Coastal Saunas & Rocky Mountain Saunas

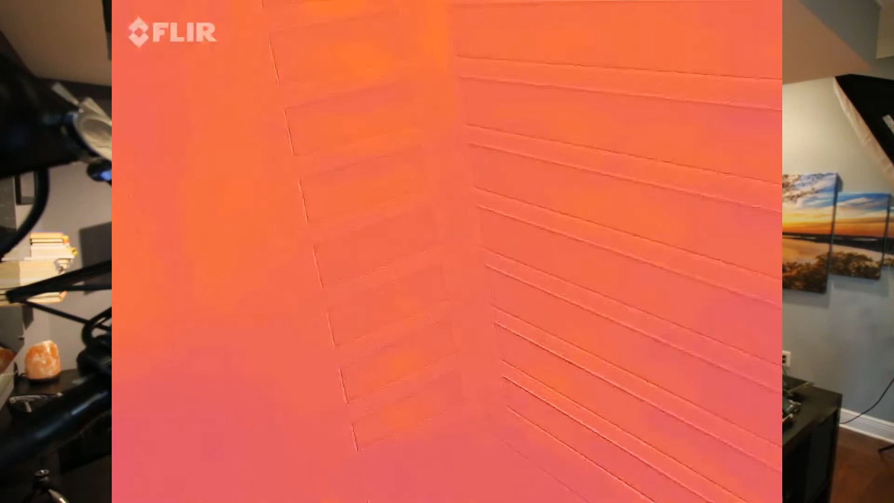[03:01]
Let me let me play it for you right now So if you see this you can see me going into a sauna and basically the sauna is not preheated It's not already hot or maybe I did another test, but it's not very hot, right?
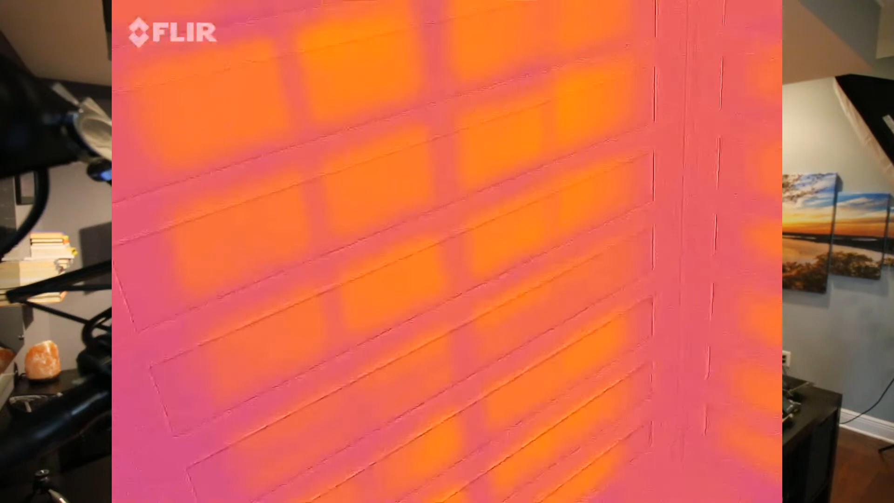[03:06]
It's under a hundred degrees and what you can see right off the bat within 30 seconds or so is that I'm sitting there And I'm holding the FLIR camera and we're doing a recording to do something completely different for
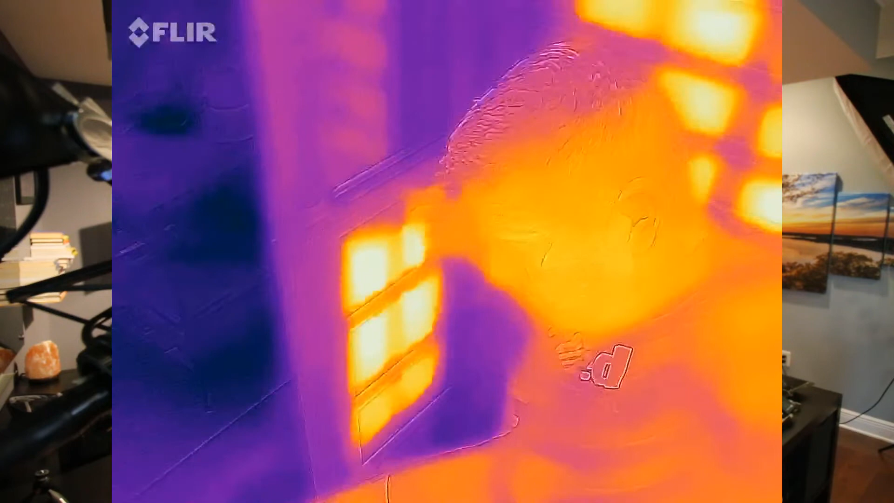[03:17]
this But I'd noticed that they would significantly
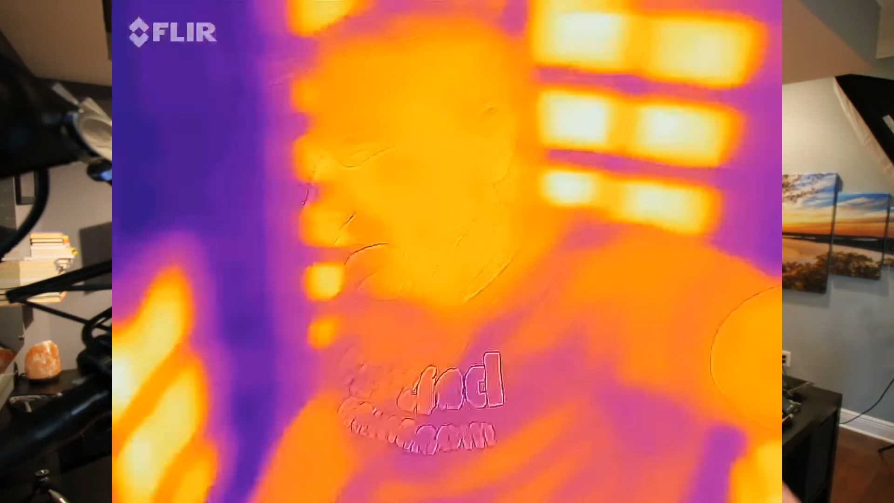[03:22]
impacts the far infrared
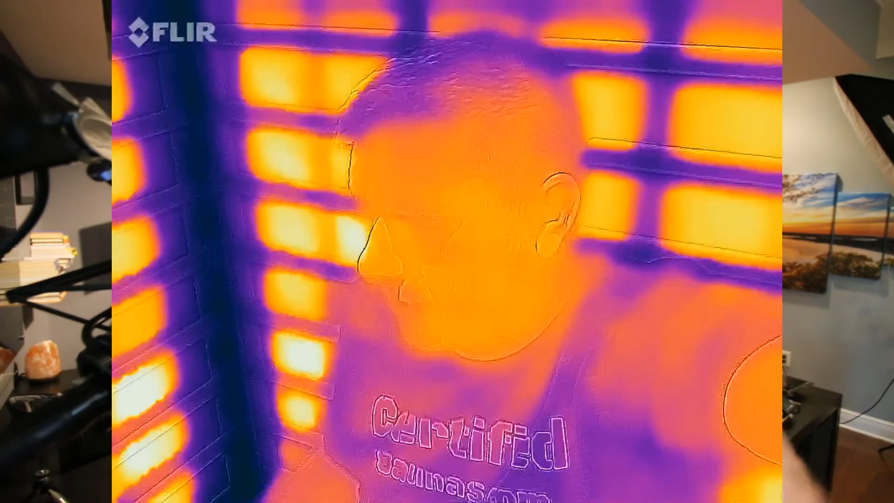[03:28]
Passing through the grill right everyone wants to talk about how the cloth and stuff blocks infrared and that's debatable as you can see in some of My other videos,
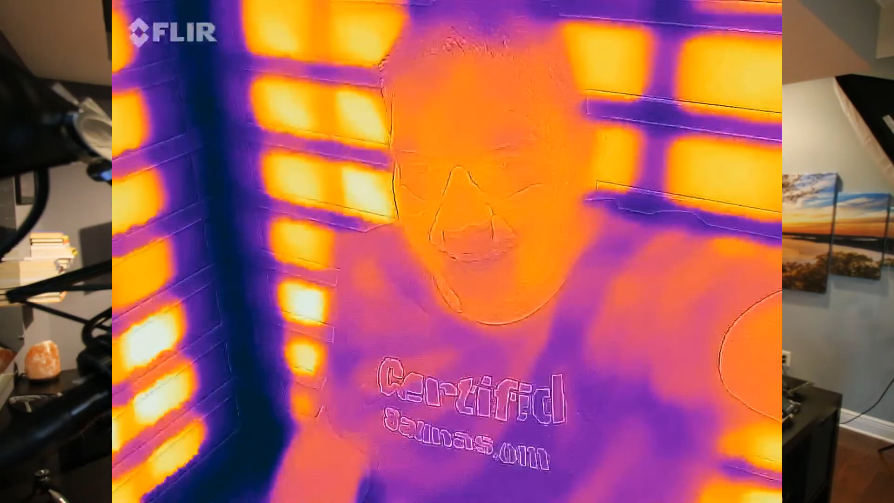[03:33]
but in these videos with the FLIR camera, you can clearly see
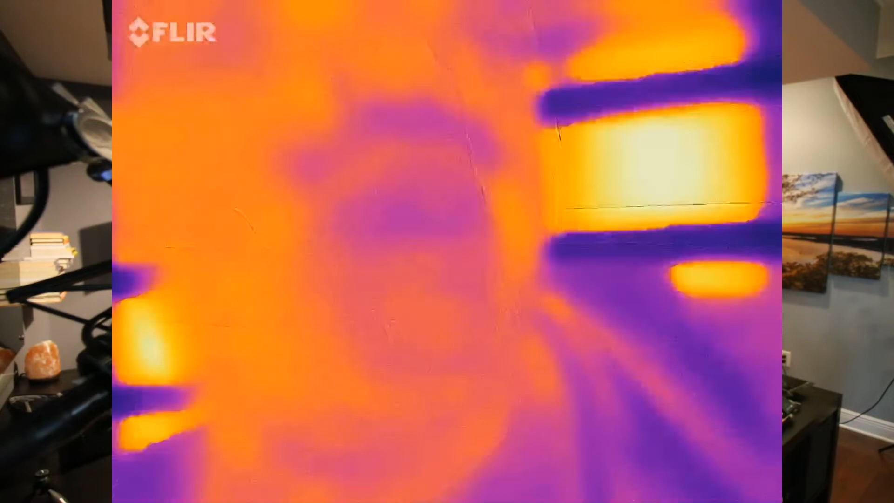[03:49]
the rocky mountain saunas all the other brands that use these vertical slats Don't work at all
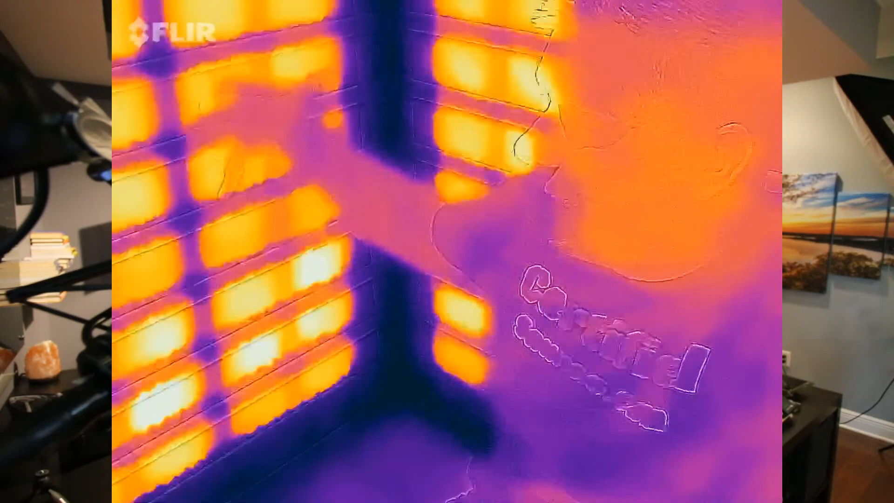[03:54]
What i'm saying is It's very easy to see how the wooden slats definitely interfere with the infrared heat, right?
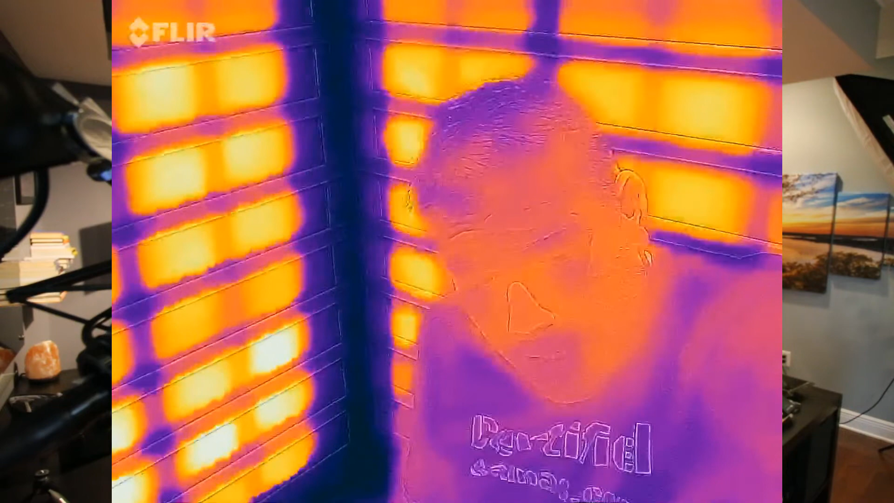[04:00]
And so this is just my opinion But when you tighten up the slats like